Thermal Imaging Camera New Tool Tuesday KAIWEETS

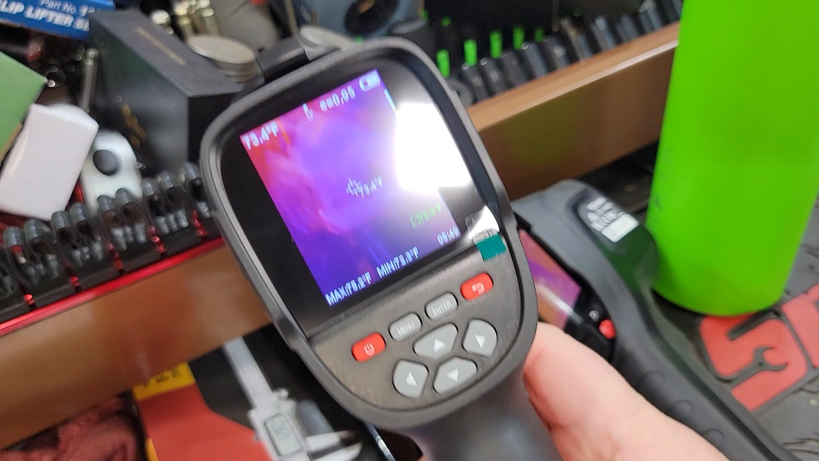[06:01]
they did they don't last but that's working just fine Never had an issue with it.
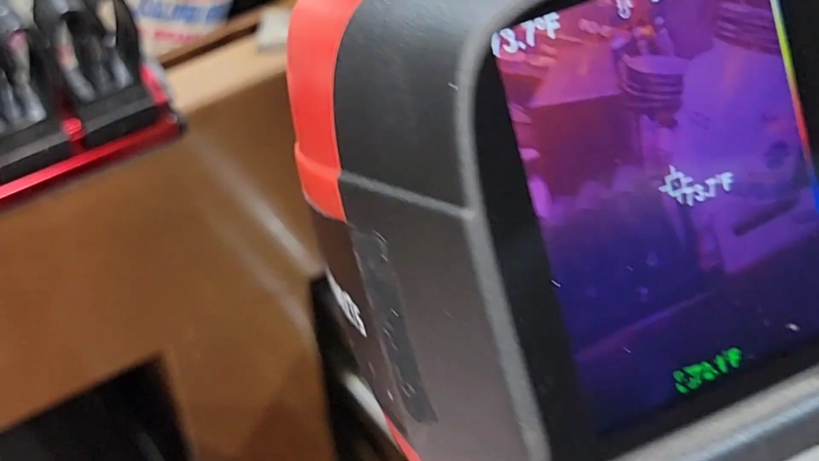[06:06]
We got our battery indicator up there and our
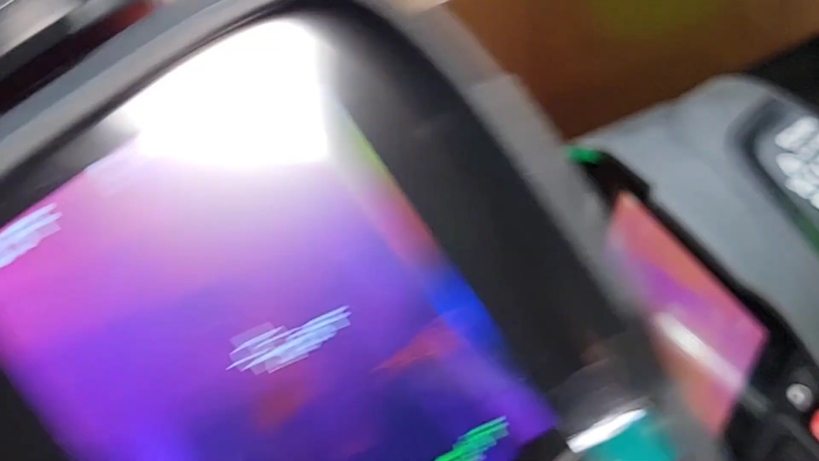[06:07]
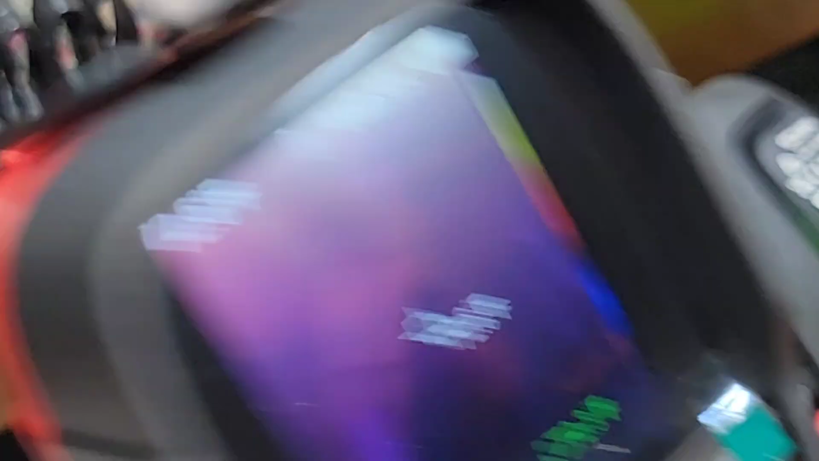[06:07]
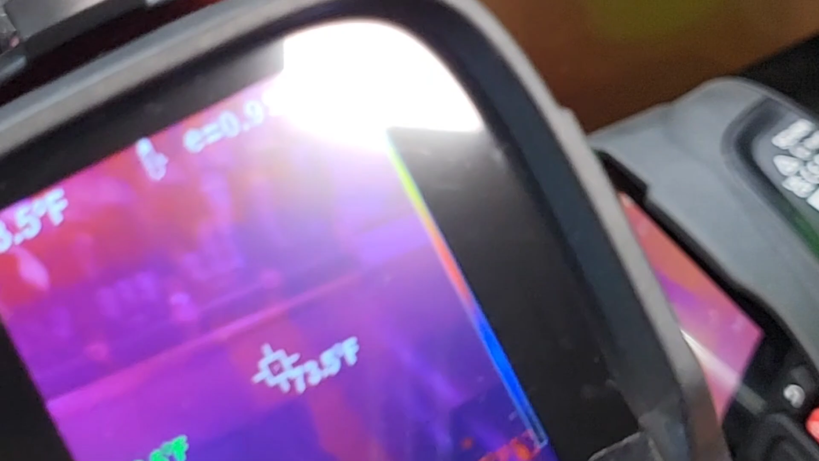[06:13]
Temperature is displayed up there in the upper light left corner,
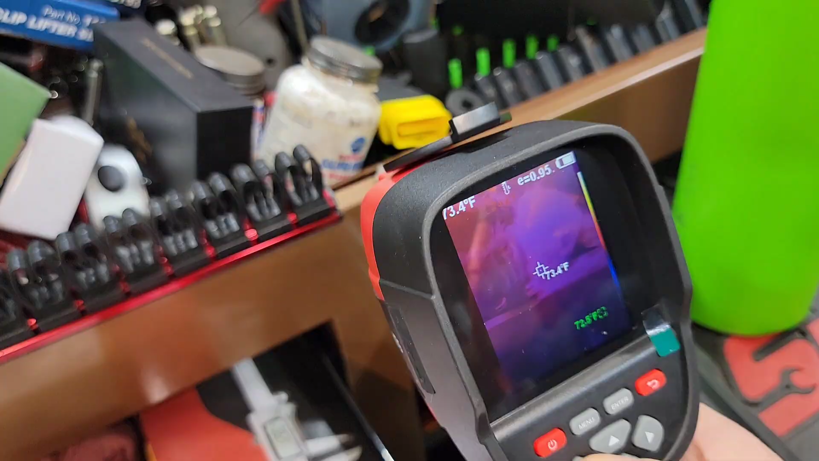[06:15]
but I really do like the Quickness of how it the refresh rate of this is a little bit faster.
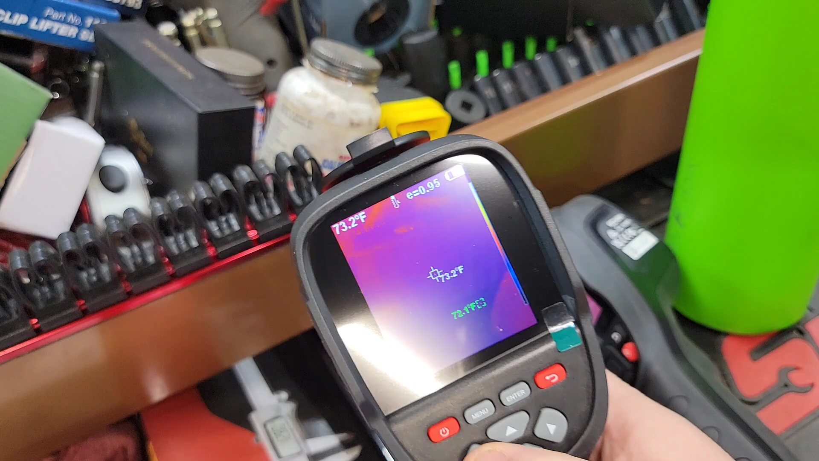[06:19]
On screen: spot 73.2°F
I noticed in the beaver Let me see if I can actually if you watch the lag
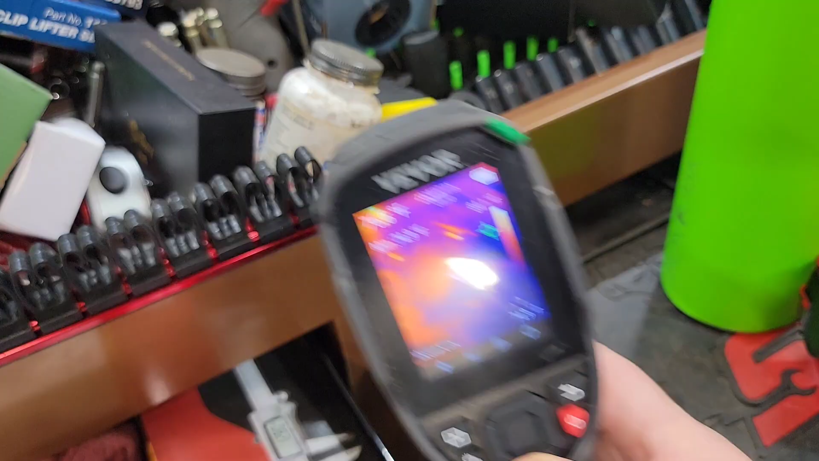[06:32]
The refresh rate of the beaver is just a touch lower and this is a nice tool to
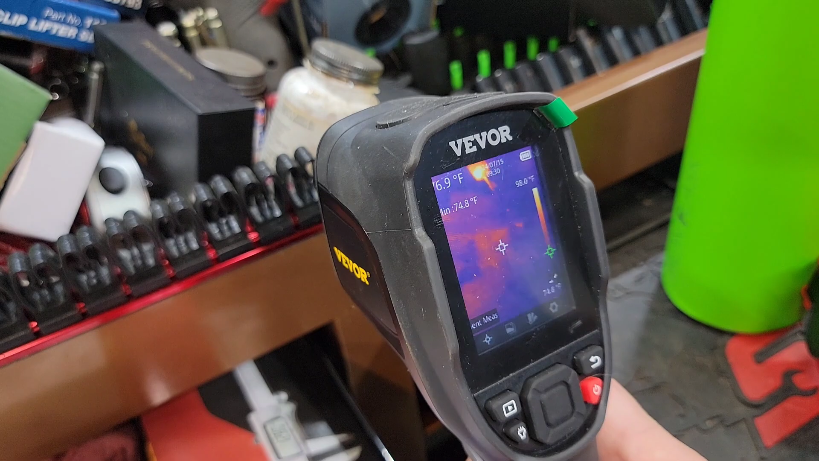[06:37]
On screen: scale top 98.6°F
be honest with you The light comes in handy every once in a while. I'm not gonna lie to you
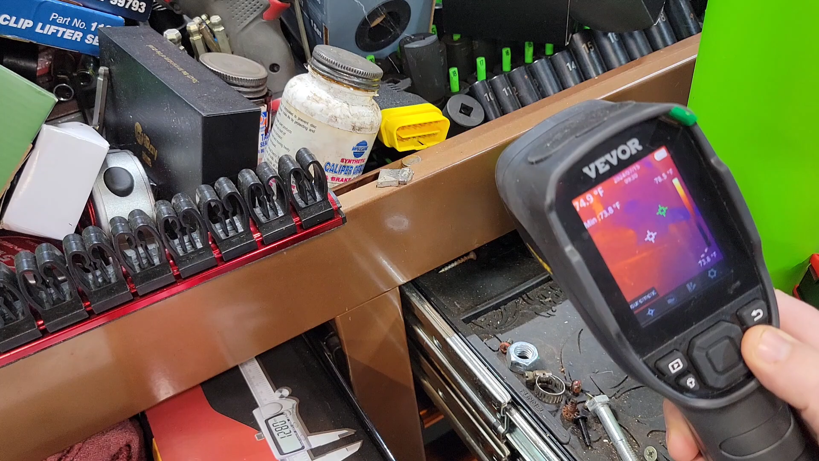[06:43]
but the refresh rate is a little bit different and Shutdowns fine, but I kind of like this and if you're really not familiar with this This is pretty similar to the one matco sells for around eleven hundred dollars
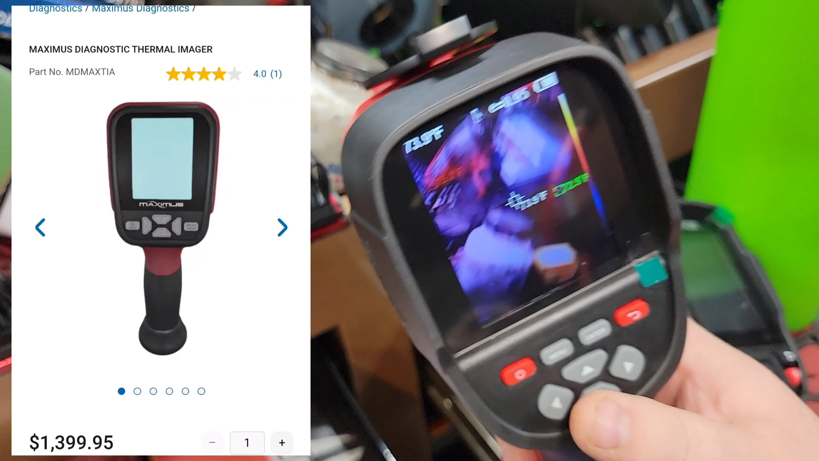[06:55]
So that is also an interesting aspect of this These buttons really aren't really useful on this screen.
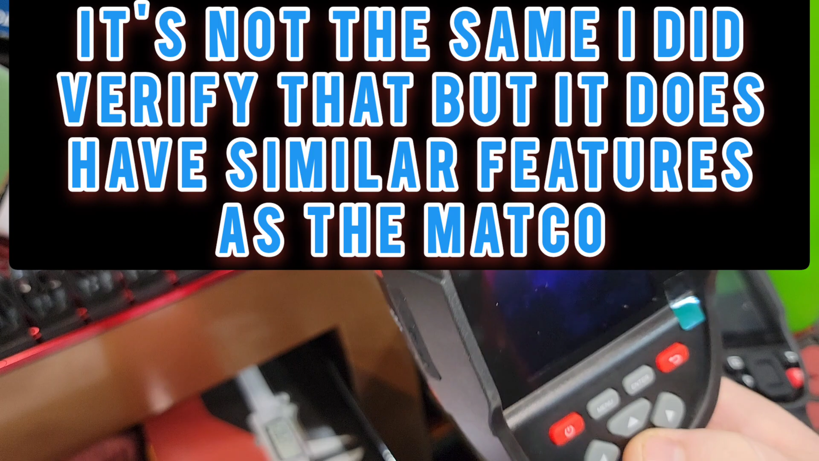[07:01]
You have to use these on the menu That's what those for so very simple easy use To as well,
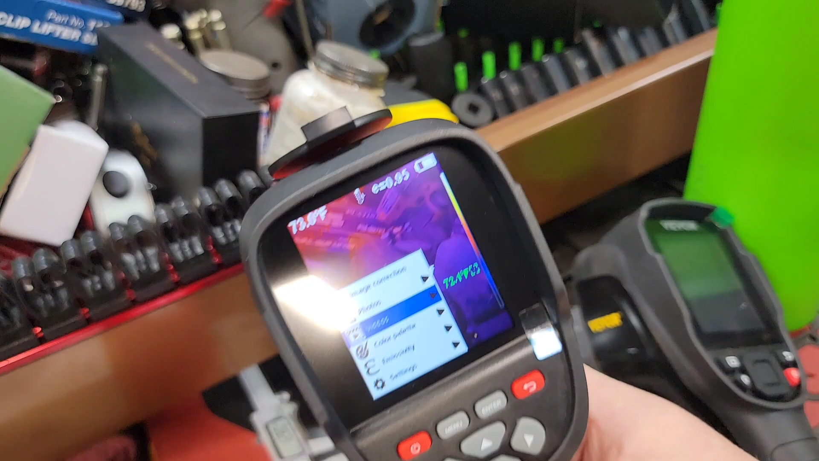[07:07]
you know and what these things have great uses for
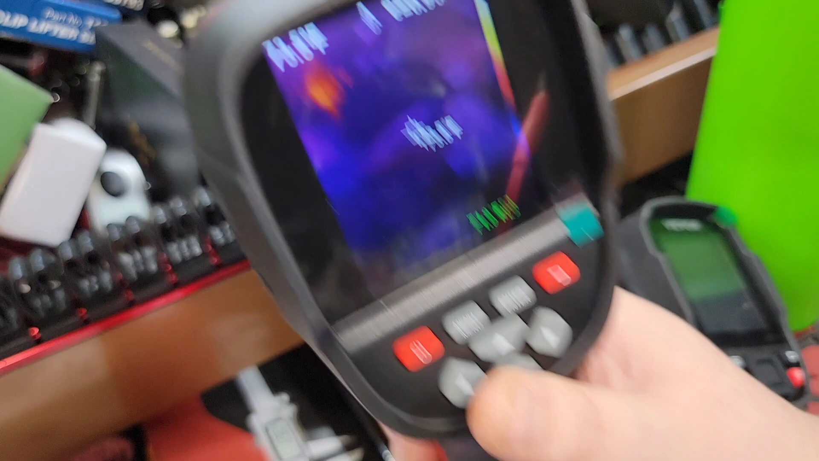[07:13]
as you can see back here That is a ac outlet right there,
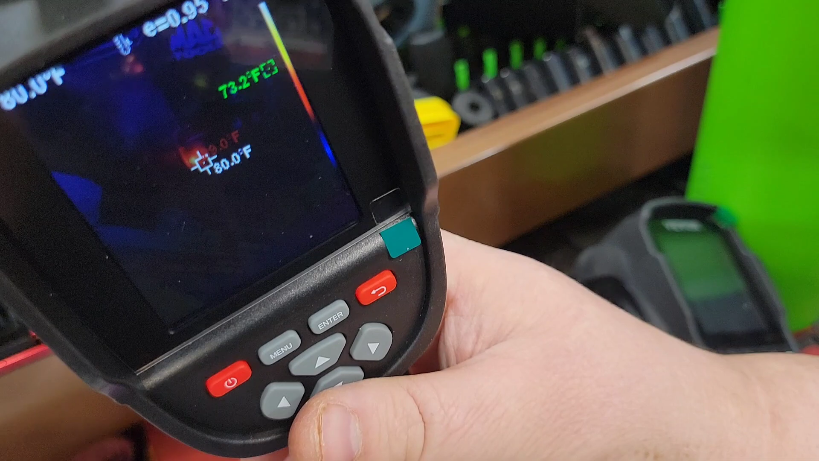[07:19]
right and that is showing us temperature on an ac outlet of You can change this to celsius too, but at 80 degrees So not very hot, but it still shows a much warmer spot So if you were trying to diagnose
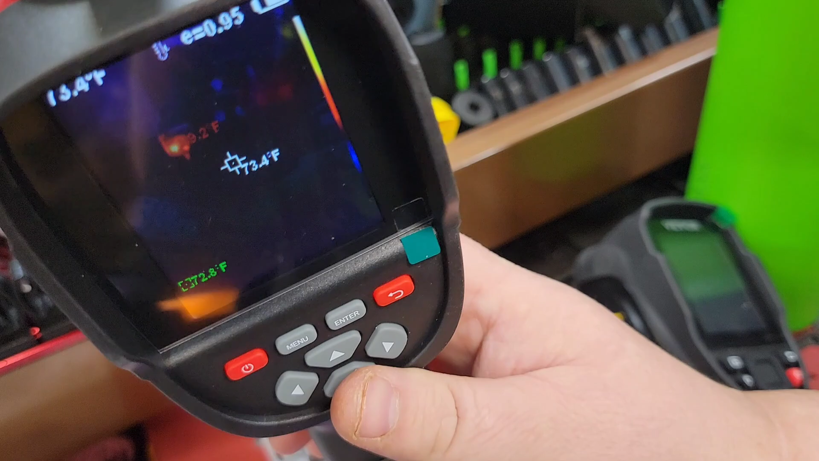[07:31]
On screen: spot 73.4°F
Electrical issues and you say hey look at this we're getting some voltage out of this That's different in a hot spot on a wire
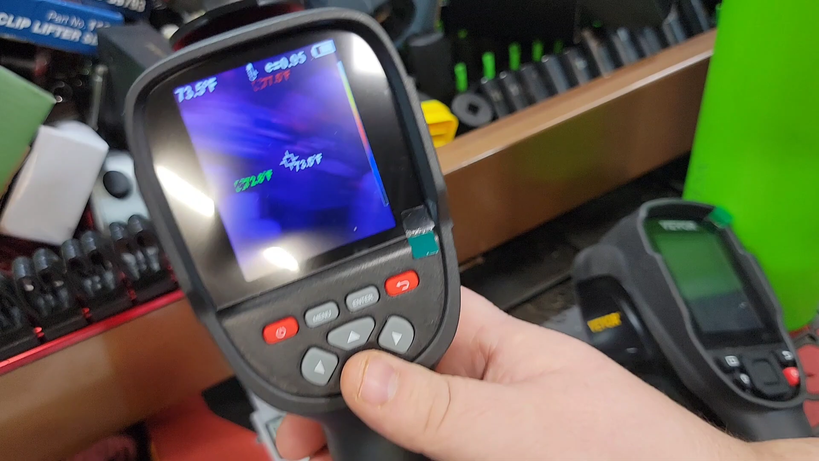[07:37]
On screen: spot 73.5°F
That's these things come in handy seat heaters cooling vents All sorts of great diagnostics.